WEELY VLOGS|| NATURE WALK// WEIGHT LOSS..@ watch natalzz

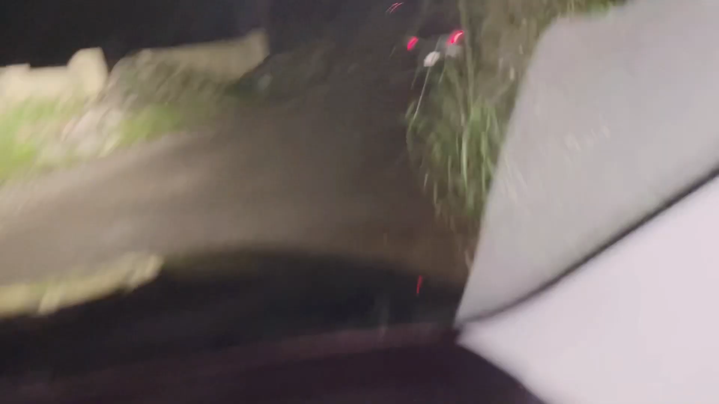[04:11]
it was me, myself, and I on the road. No watcher. People upgrade themselves.
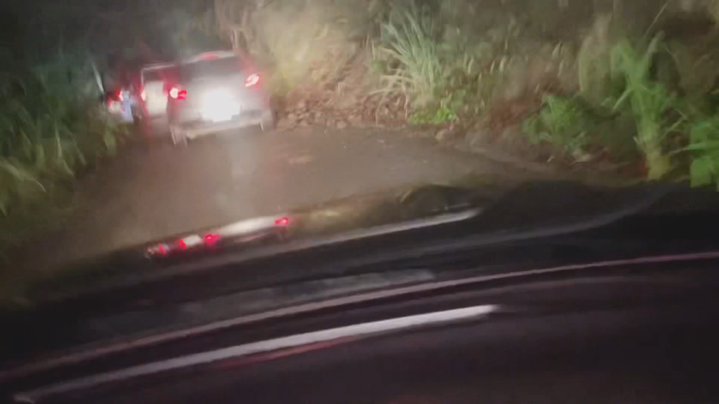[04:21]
Traffic forgot all. I wish I did it long time, because I would have shown it. Traffic from Papine got warm. Back then, we never have this.